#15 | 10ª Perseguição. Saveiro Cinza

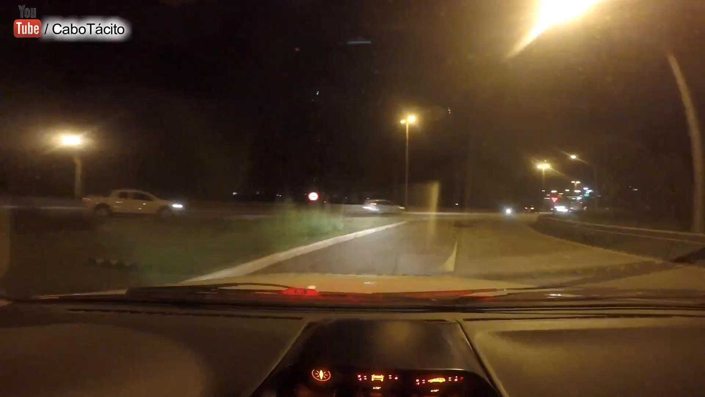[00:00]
17, hora nega, int 0317. Olha, já passou um, ali.
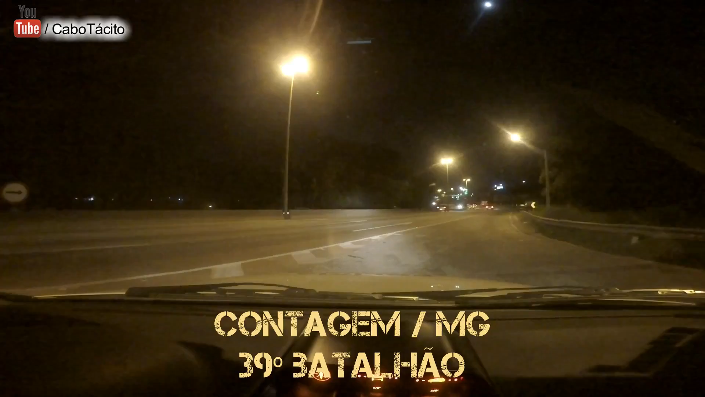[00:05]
Vê as caminhonetes, que eu vou ficar lendo as coisas. Ali, você tá entrando ali, viu, João?
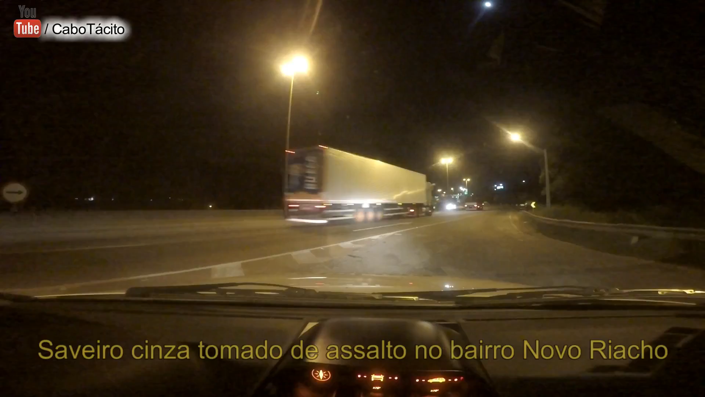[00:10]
Pra não entrar atrás da gente aí. Ah, deixa eu ver aí, ficou cinza. É cinza aí, ó. Documentação 2016, não tem que refutar. Ô, Papão, qual que é o ano dela?
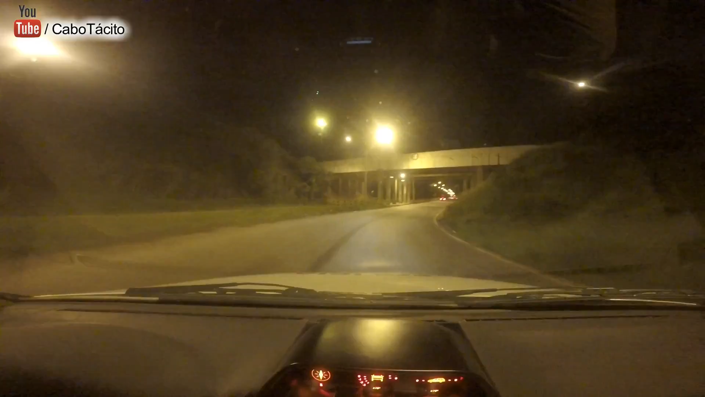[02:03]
Passa forçando, tá vendo? Ela mesmo. Ô, Copom, POP 86, prioridade.
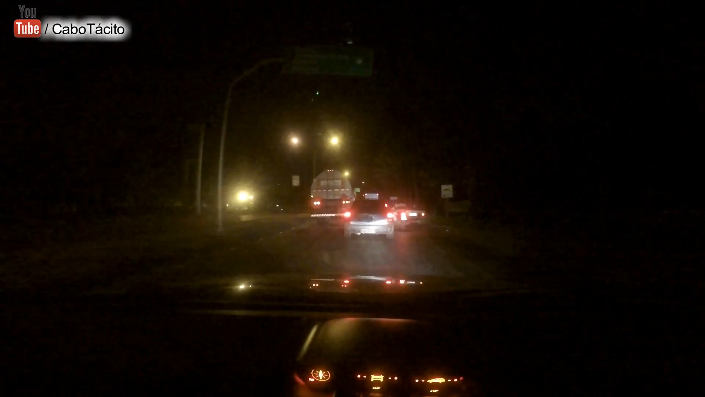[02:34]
Pode abordar já, não é mesmo? Aqui, ó, perto da Petrobras aqui, sentido Jardim das Rosas, hein, no visual.
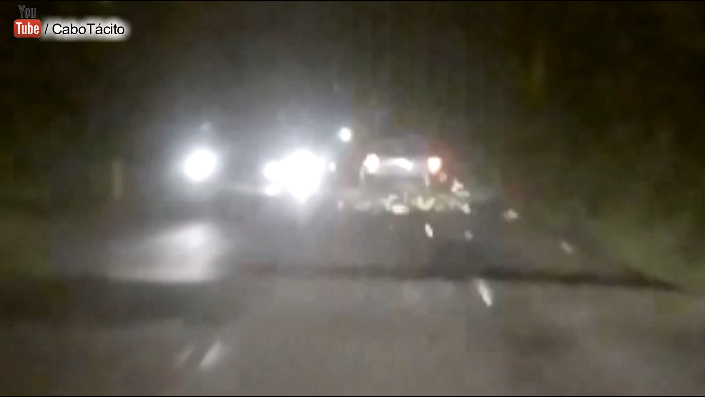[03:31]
Tô no visual aqui, sentindo. Tá vazando, hein? As rosas, tá próximo aí, a Petrobras aí, viu? Tá invadindo aí. Cuidado, hein? Segura. Nossa Senhora, busão!
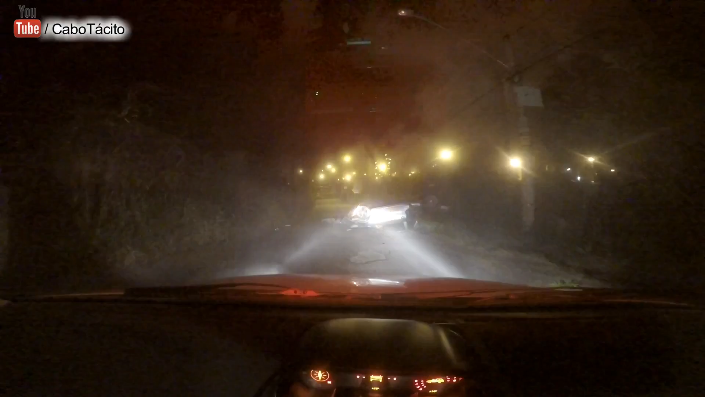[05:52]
Cuidado, hein, cuidado, abriga. Desce aí, desce do carro aí, ó. Agora, consegue fazer a ponte? Não tá chegando nada, não. Não tá chegando nada aqui. Copom, o carro capotou aqui, Copom. Pede a cobertura aí do outro lado aí, Copom.
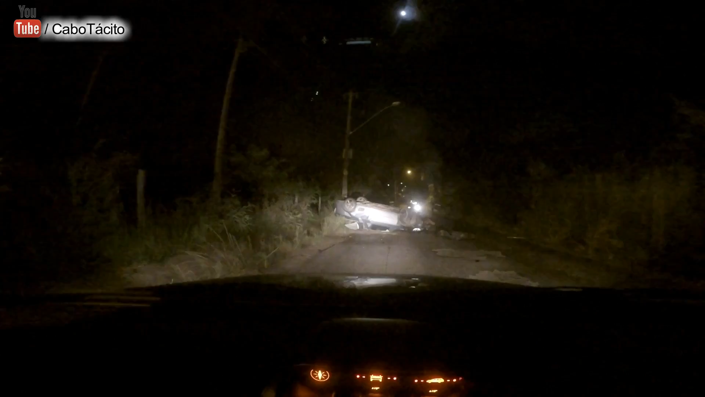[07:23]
Nós estamos naquela aquela estradinha aqui que vai pra Petrobras no fogo aqui, só. Chegamos aqui agora, vem passando. Pode ser na entrada da Petrobras aí? É, eu acho que chama aquela Rua do Contorno. É Rua do Contorno. Ô, Popom, olha o nosso GPS aí. Como é que chama aqui? Avenida do Contorno, Petrobras, Refinaria 1. Copom, Refinaria 1, Avenida do Contorno, Regap. Qual que é a situação? Já abandonaram o veículo?